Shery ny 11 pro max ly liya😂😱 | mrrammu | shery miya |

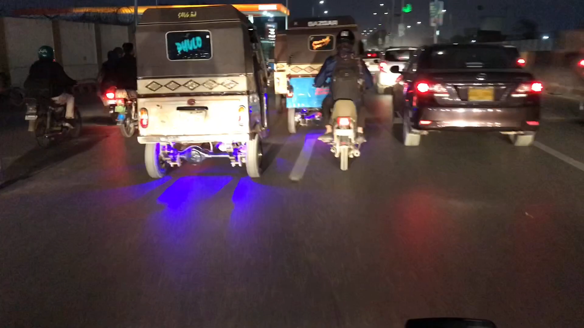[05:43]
इतने रश में अब निकले हम, अभी भी स्लो स्लो चल रही है ट्रैफिक। बाकी बंदे पता नहीं कहाँ हैं, बाकी बंदे कहाँ हैं हमारे दो